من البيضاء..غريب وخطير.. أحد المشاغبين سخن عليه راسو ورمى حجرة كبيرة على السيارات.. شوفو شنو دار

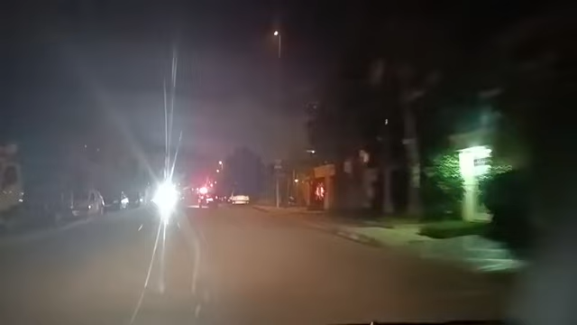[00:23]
خرجوا الجماهير بعض القاصرين المشاغبين واللي متبعوهمش رجال الامن حتى البلاصفين كيسكنوه تسبوه في مشاكل وتسبوه في خسائر للناس في سيارات ديالهم انا طالعت ما باش ناخد واحد الفيديو مع واحد ساكنة مايا يتصلوا بيها حتى كنتفاجأ بمجموعة القاصرين خارجين كيشيروا
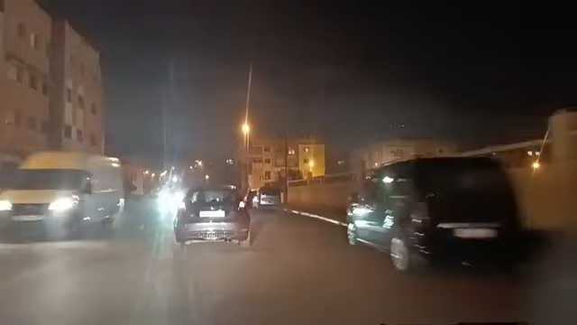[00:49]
بالحجر ضربوا لي بارشوك بحجرة والان غادم عارج الامن باش يديروا الازراءات اللازيمة لان هاد الاشخاص هادو خصوم
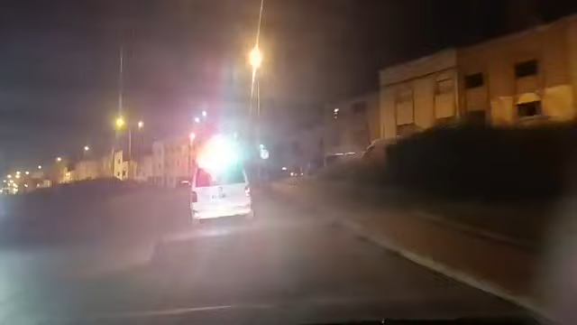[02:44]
وشيروا بالحجر من العلم الله شنو داروا قبل مني أنا العلم الله شنو داروا أنا راجعت لي غير ضربة خفيفة من جهة التطارشوك على الليمن
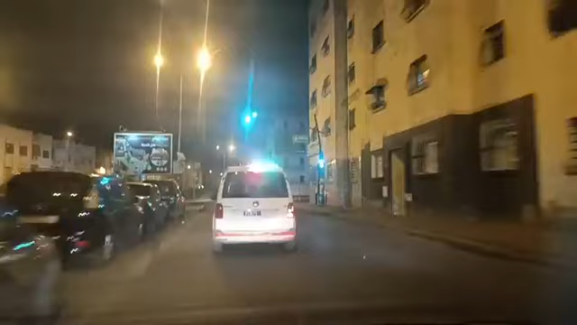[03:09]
بالرفقة ديالهم رجال الامن تعليمات ديالسيد والي أمن مدينة داربيضاء واضحة خصوم يرافقوا جميع الجماهير المغادرة المركب محمد الخاميس حتى الأحياء في كيسكنو أنا كنشوف القاصرين اللي في عمرهم تقريبا خمستاش تناصر عام تلتاس ربعتاش تالس بعتاصر عام بيدون رجال الامن ما معاهم مثل البوليس هاتشي في الحي الحساني في الشارف جوج
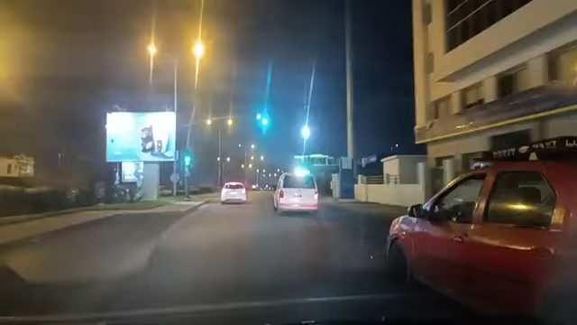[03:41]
تابعين الدائرة الأمنية ديال الشارف في المنطقة اللي كانوا كيشيروا فيها بالحجر البوليس في الأثناء
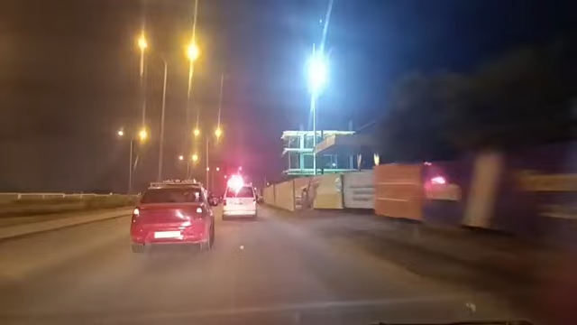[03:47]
غادين وبالرفقة ديالهم واحد من هادو اللي كانوا كيشيروا بالحجر
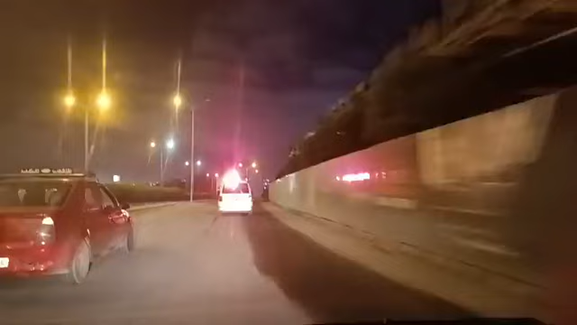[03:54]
وليش ديتو قتلي غتوريني هذو اللي كانوا هذي الحزر ولي دايروا الفوضى في الشارع العام
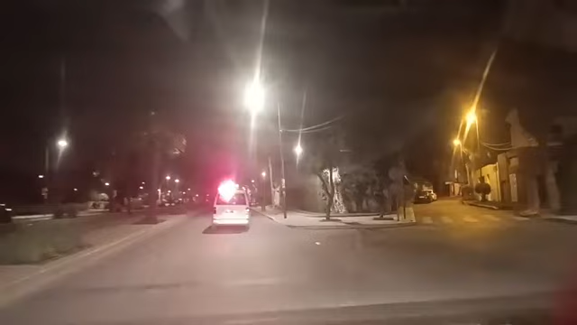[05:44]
ولكن تحتشي عملية تشاغب اخرى فرجال الامن سيعرفوا شكون دارق والطريق اللي دازوا من هذا رجال الامن سيعرفون بان هذا وما يداروهات شي وما يضربه وما يشيره وهو ملي تسبوف ديك الخاسائر
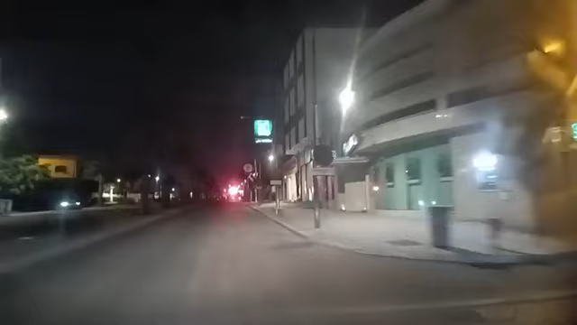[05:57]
فاحنا وصلنا فدأتنا للدائرة عشرين رجال الامن
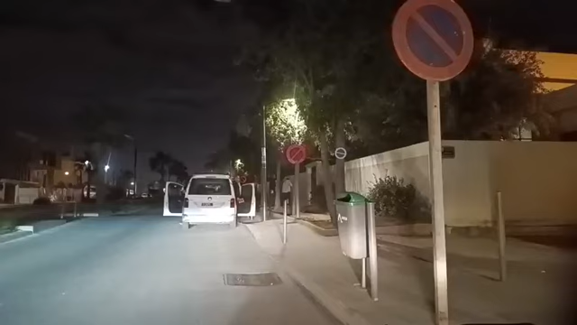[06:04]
سيبطوا دابا هاد القاصر اللي تم الايقاف ديارو سيبطوه باش غي ديرو الاجراءات اللازيم احنا واحد الدائرة عشرين فغنوصلوا على نهاية هاد البت المباشير ندخلوا نشوفوا شنو كين تبقاوا على اخير